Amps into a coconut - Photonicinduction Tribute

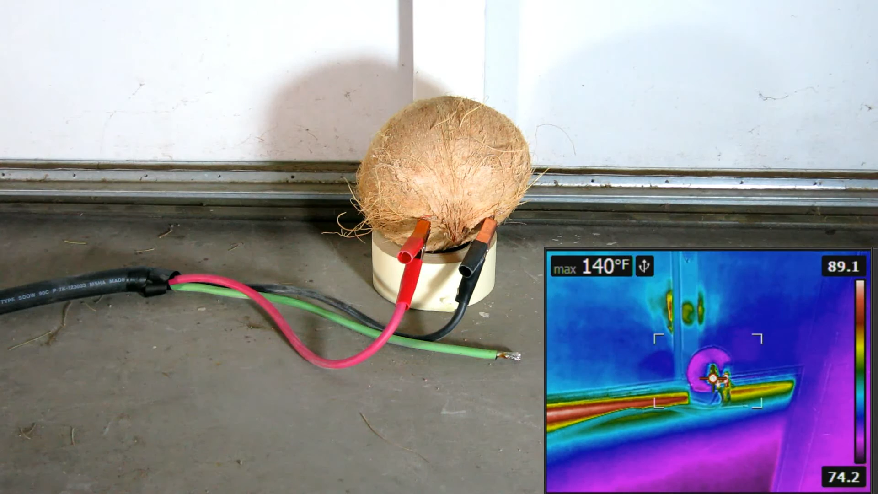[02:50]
On screen: max 140°F
5.5 amps. Usually getting hotter. 6.5 amps. 10. 10 volts. 15.